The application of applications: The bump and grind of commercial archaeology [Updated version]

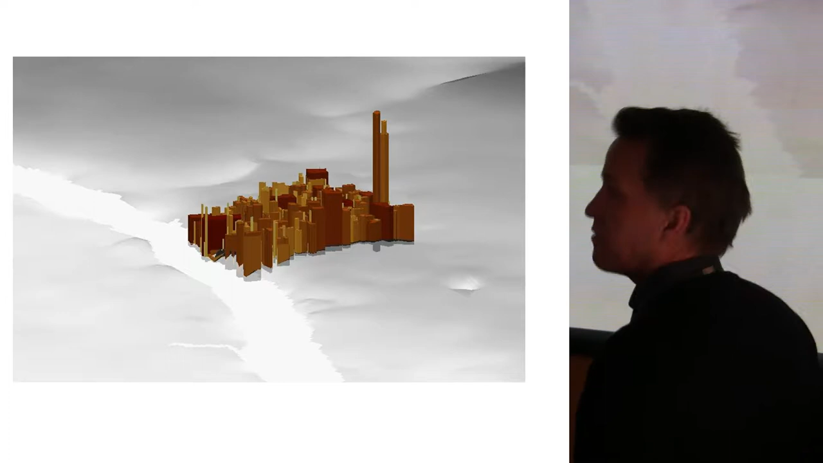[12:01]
And so we were flying around. These are really only ideas of the map. Flying around, taking spot height from the modern OS master map data,
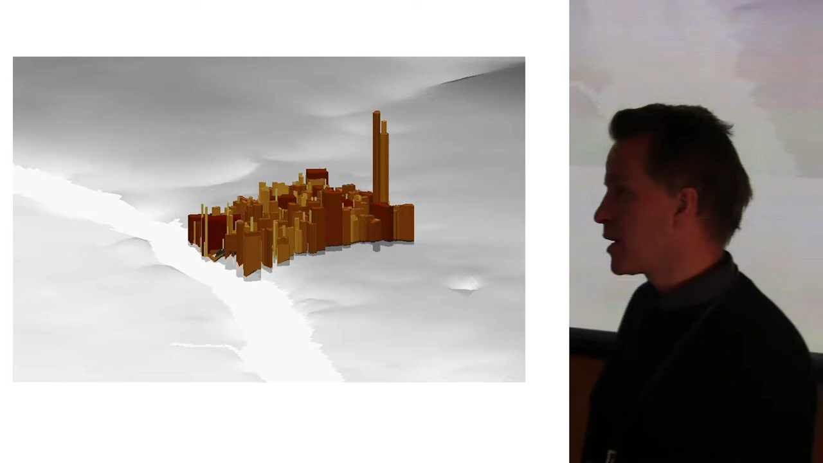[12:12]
creating a surface from that and then comparing it with a lower level of data based on geological borehole investigations,
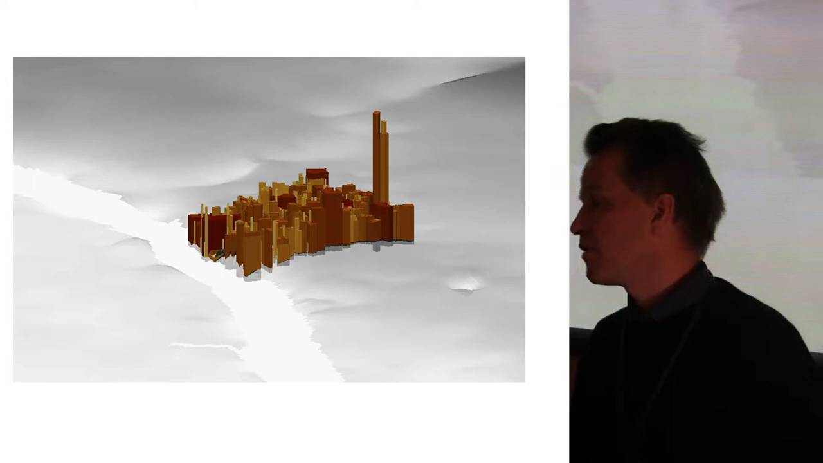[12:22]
deposit survival forms that we fill out whenever we do an excavation, which is where you find natural or not, if it's truncated layers. And holding those two layers together,
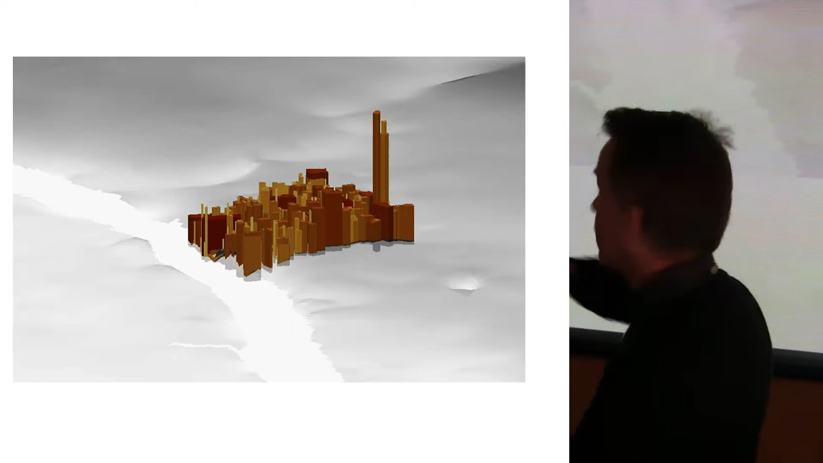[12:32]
and then trying out punching through building footprints through that layer, which at the moment we just did in that little exercise with a standardized depth.